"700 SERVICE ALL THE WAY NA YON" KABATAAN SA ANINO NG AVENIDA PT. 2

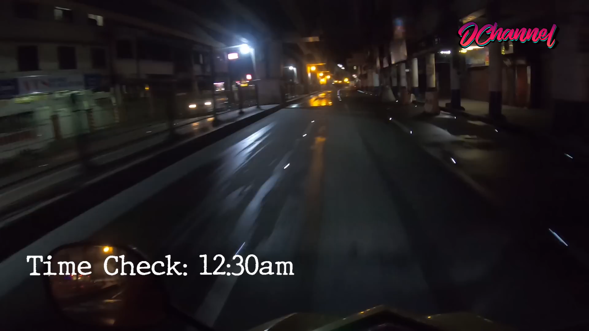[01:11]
Wow! Oy, oy, ang dami. Teka, teka, hindi ko sure guys, ha? Hindi ko sure, pero tatry natin. Gusto ko makakilala ulit tayo ng isang tao dito na mapapauwi natin ng maaga, nang hindi na kailangan pang magpagod at alam nyo na kung ano yung dapat pang gawin.
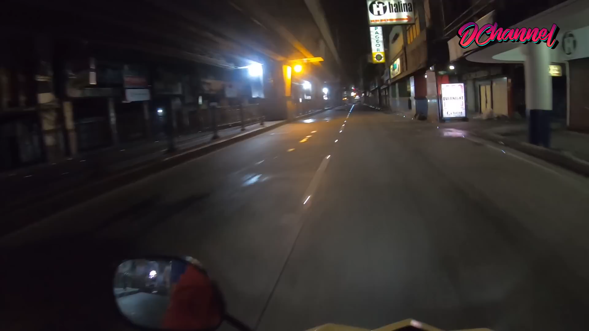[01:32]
No? Ang goal natin, hindi sila tulungan for a long term, di ba? Tulungan natin sila ngayong gabi. Alright? Mabigyan mo man lang ng kukunting words mo na possible for the future nila, some of their days,
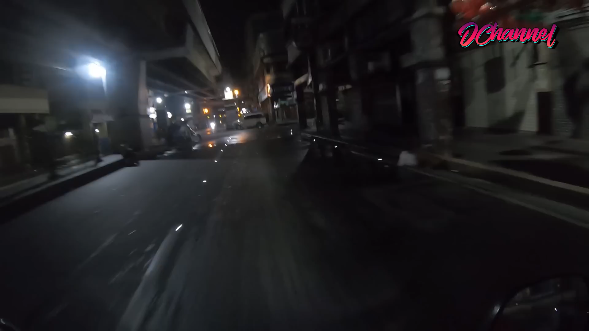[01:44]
maalala nila na merong ganitong tao na binigyan ako ng pagpapahalaga. Hindi bilang babae sa dilim lang, hindi kundi babae sa mga anino ng lansangan dito sa Binida.
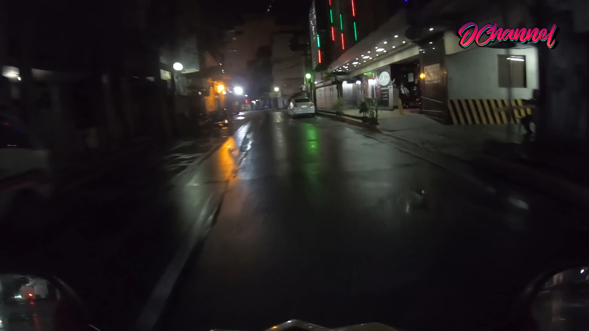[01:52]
Gusto ko maalala nila. No, minsan sa isang araw, no, minsan sa buhay nila, may taong lumapit sa kanila para tulungan sila. Alright, ikot tayo muna rito. Okay. Avenida Gaming, guys. And the Avenida looks so clean as of this moment.
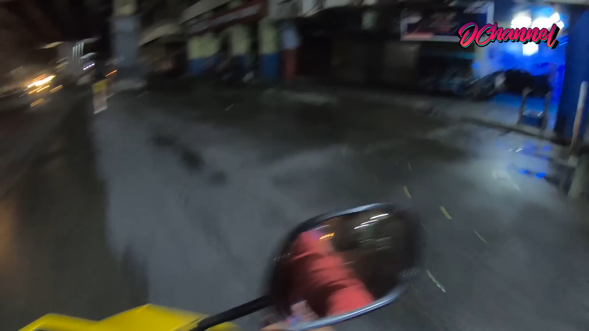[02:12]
Yung nakita ko kanina, guys, magkakatabi sila, but I don't know kung ano nga bang ang purpose nila, ba't sila natatambay dito.
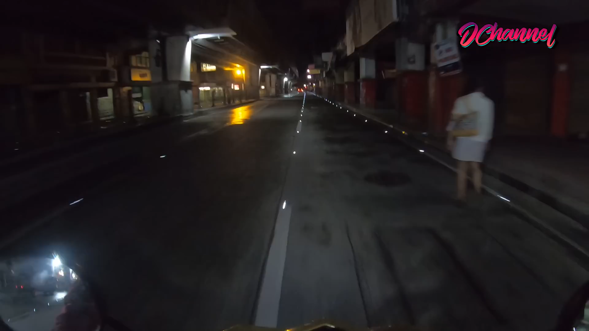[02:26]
Usually kapag naghahanap kayo katulad nung dati dito pa lang sa spot na to, marami na noon mga nakatayo, mga nag-aabang, nag-aalok. Ngayon malinis. Ah, literal na anino sa Avenida. Sa anino ng poste na yan sila nagtatago. Lalapit sila sa iyo kapag uminto ka. Ngayon malinis, nakakatuwa, nakakatuwa naman dahil eh, sa mga panahon ngayon, no, hopefully yung mga nawala na yon eh nakahanap na ng mas magandang pagkakakitaan ngayon.
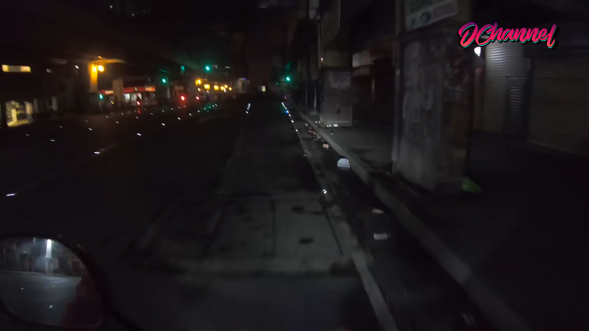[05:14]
We'll stop here. Saglit lang tayo rito. 5 minutes guys, 5 minutes. Op. Op.